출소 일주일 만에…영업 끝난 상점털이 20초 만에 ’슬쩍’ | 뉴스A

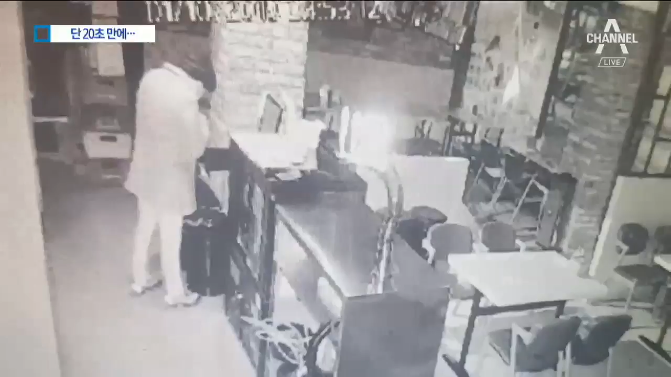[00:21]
순식간에 가게 안으로 들어온 남성은 곧바로 현금통을 뒤집니다. 이곳에서 현금 24만 원을 훔친 남성은 다시 빈 상가를 돌아다니며 영업이 끝난 점포만을 노렸습니다.
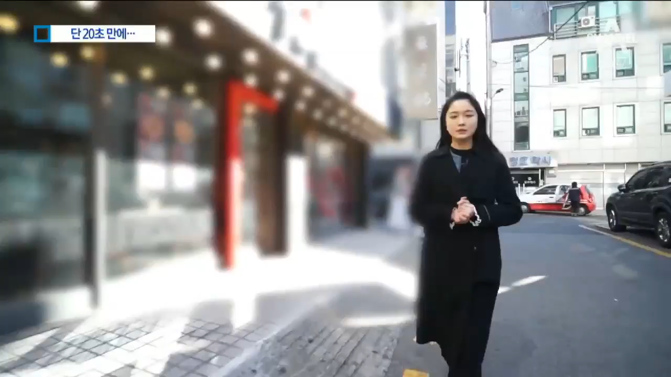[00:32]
다른 가게에선 아예 문을 잇는 힘껏 발로 찹니다. 이어 유리문 손잡이를 잡고 흔들자 잠긴 문이 열립니다.
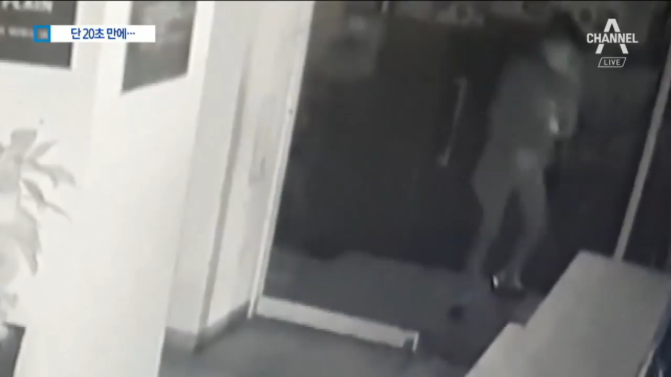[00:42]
20여초 뒤 이 남성은 돈을 훔쳐 잽싸게 달아납니다. 경찰 조사 결과 이 남성은 교도소에서 출소한 당일인 지난 10일부터 사흘간 점포 5곳에서 현금 100여만 원을 훔쳤습니다.